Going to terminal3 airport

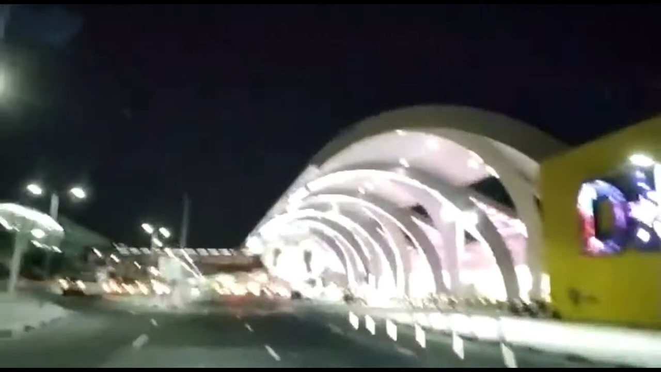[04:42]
Nandito na po tayo guys sa airport. It is coming here. Ito po yung airport ng Terminal 3.